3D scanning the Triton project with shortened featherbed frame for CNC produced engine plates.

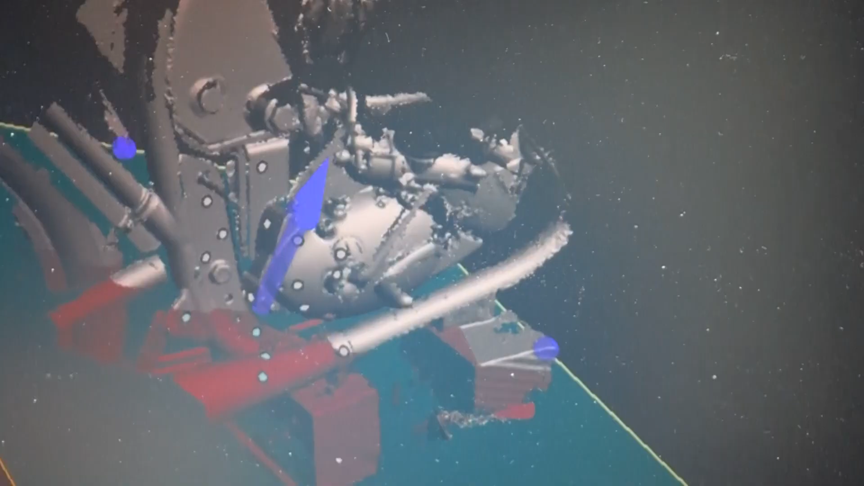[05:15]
put that down there keep that bit flip up at that end get rid of those wooden blocks
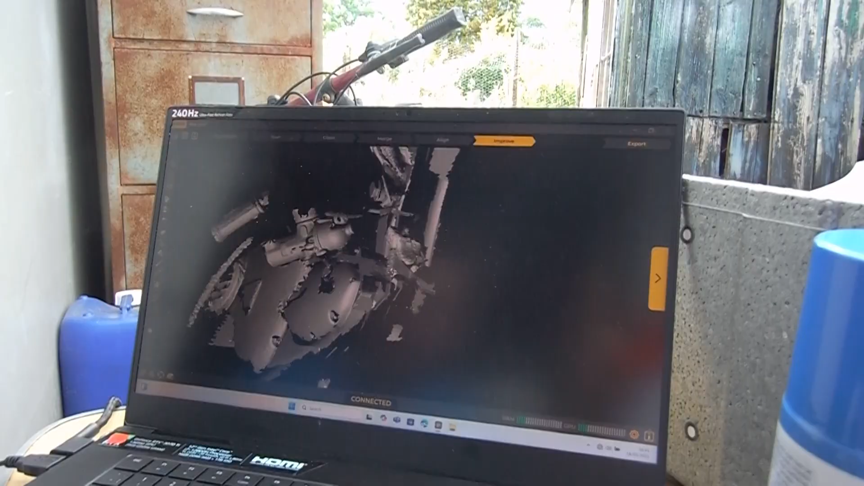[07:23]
it so what that oh that's a reverse side yeah that's yeah the inside of the gearbox
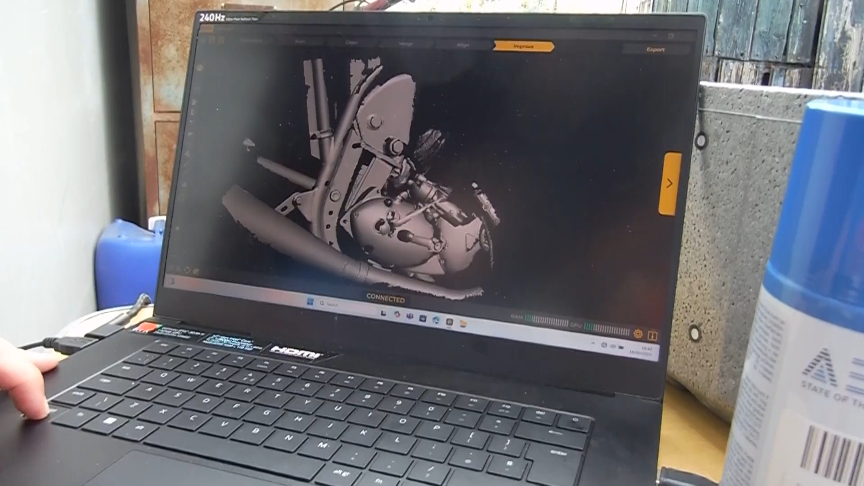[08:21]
of kickstart yeah that's floating in midair um that's
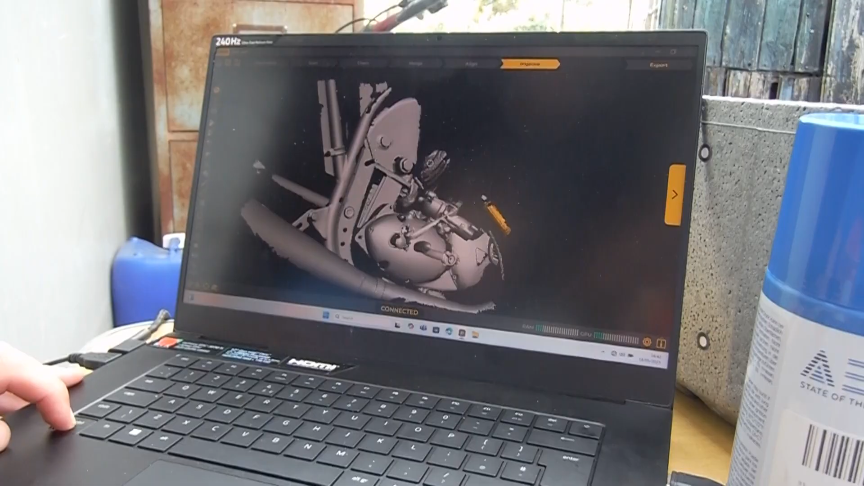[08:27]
a rag that's sticking out of oh yeah we've got a rag in the inlet intake there the inlet manifold that's what that is so we don't want that no we delete that out um and then that
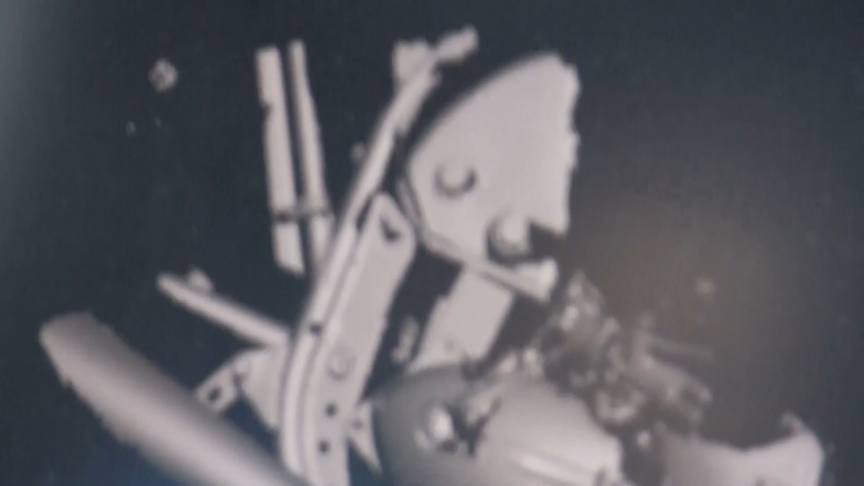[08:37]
way you can get rid of the bits you don't need and make the file size a bit smaller
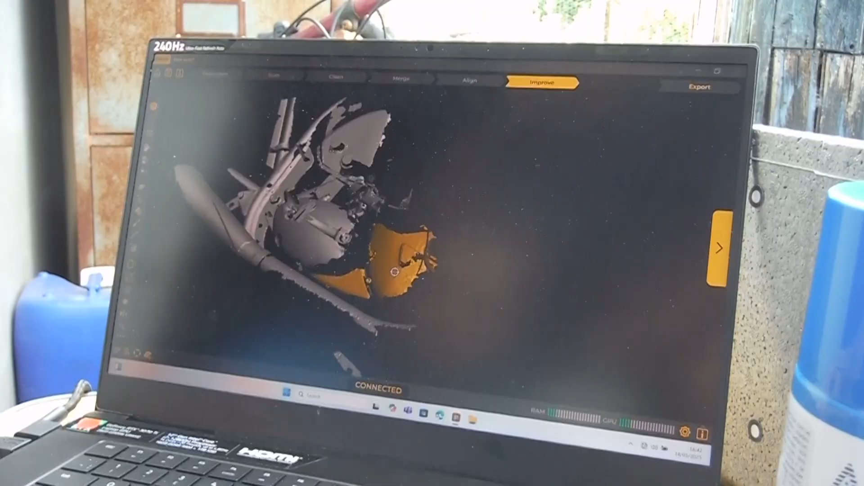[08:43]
yeah uh let that front bit front yeah the timing case of the engine yeah whatever that is down there so you can delete those um and then don't give these anymore
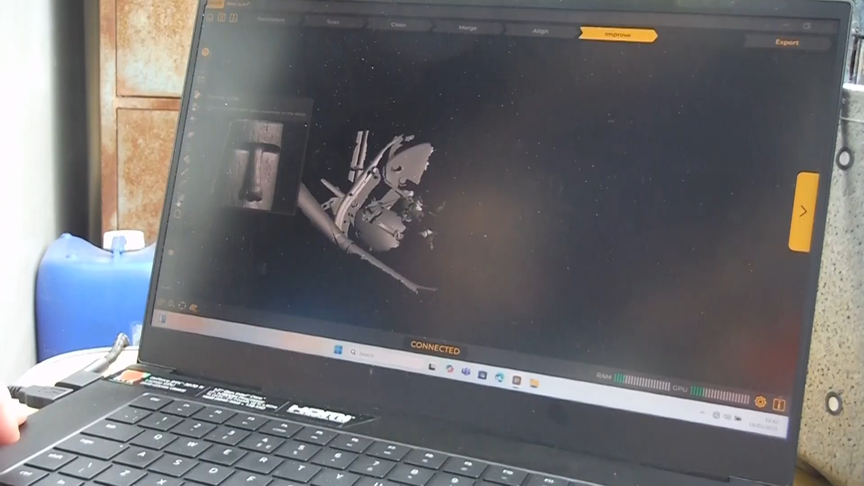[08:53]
oh what's that look like an easter island it is an easter island face yeah that shows what the feature to remove spikes is so if you're doing something with a smooth surf you select that and what it'll do is the
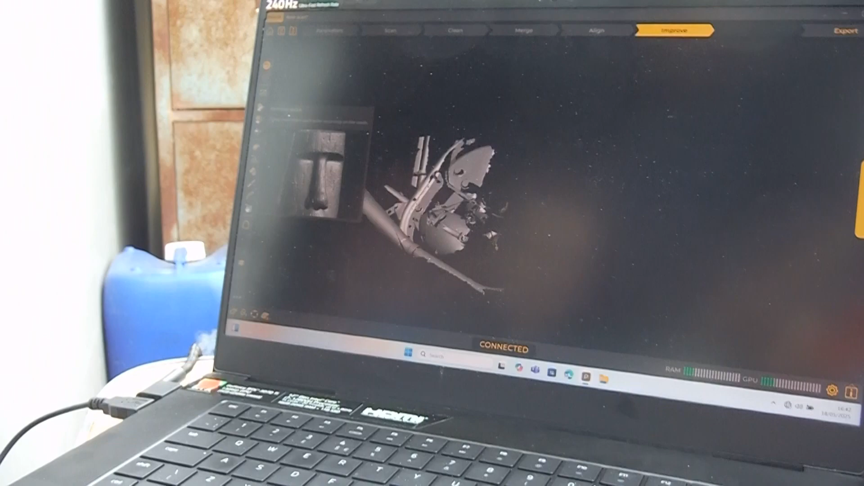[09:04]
scanner's got any like little noise on the surface you can hit that and it'll it'll just smooth it off but
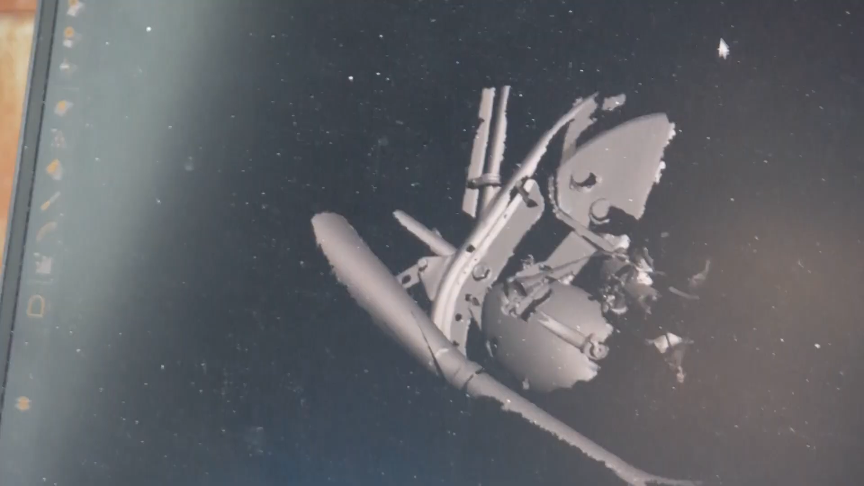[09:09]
there's other software after this that's much better at this stuff so this is just
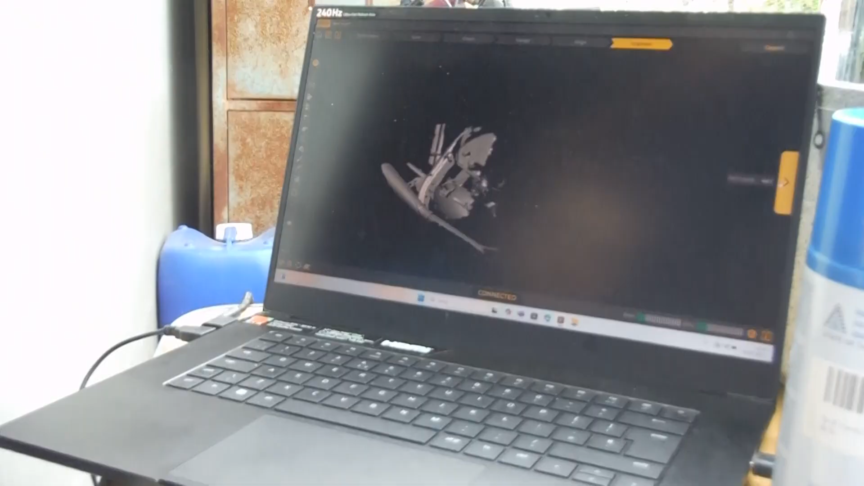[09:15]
mainly to like capture what we want yeah um so we've got to save the